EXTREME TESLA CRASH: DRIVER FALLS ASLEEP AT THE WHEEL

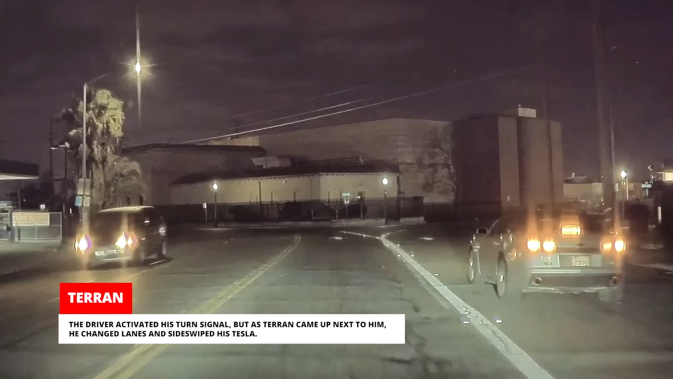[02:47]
The driver activated his turn signal, but as Taren came up next to him, he changed lanes and sideswiped his Tesla.
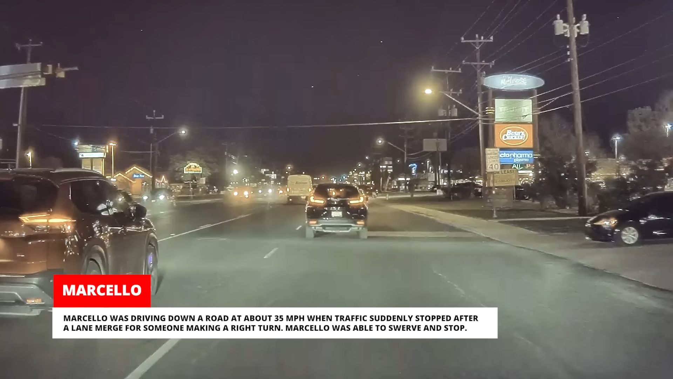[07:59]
Marcello was able to swerve and stop.
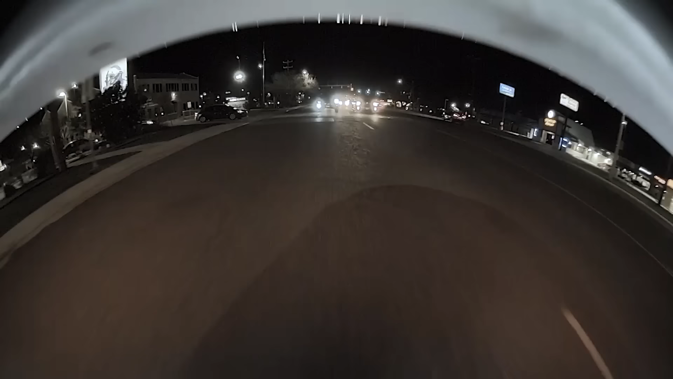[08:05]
The driver of the Toyota Tundra behind Marcello also avoided a collision, but it was sadly rear-ended by the Ford F-150 behind it,
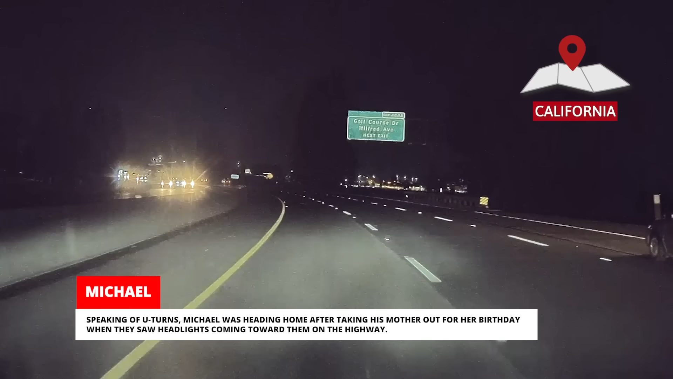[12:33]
Speaking of U-turns, Michael was heading home after taking his mother out for her birthday when they saw headlights coming toward them on the highway.
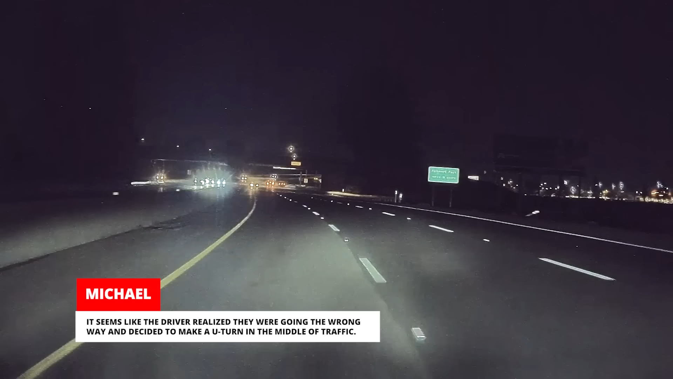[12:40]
It seems like the driver realized they were going the wrong way and decided to make a U-turn in the middle of traffic. It took Michael a second to comprehend what was happening.
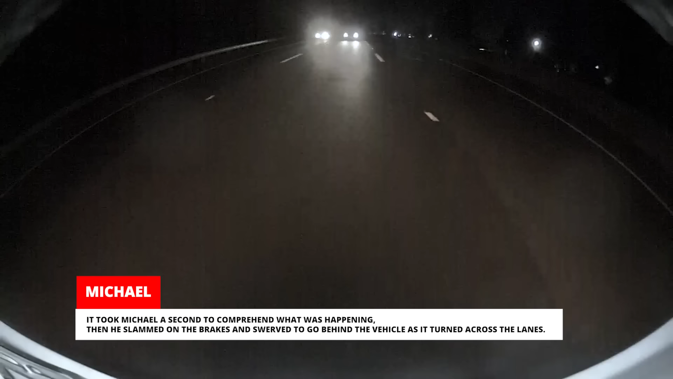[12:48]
Then he slammed on the brakes and swerved to go behind the vehicle as it turned across the lanes.
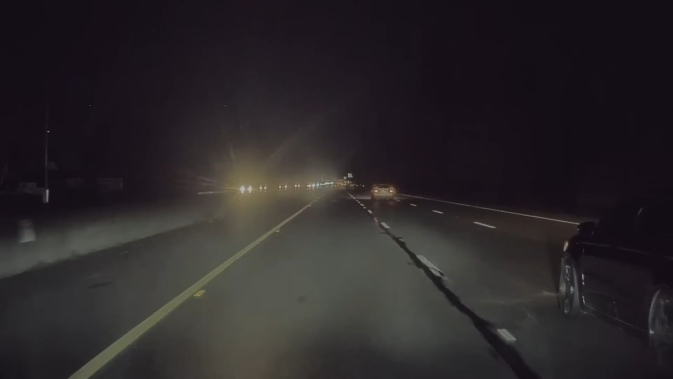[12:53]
Michael told us a CHP officer had passed him less than
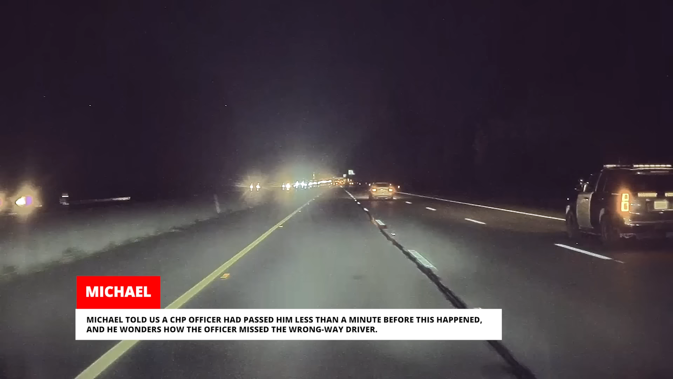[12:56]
a minute before this happened and he wonders how the officer missed the wrong way driver.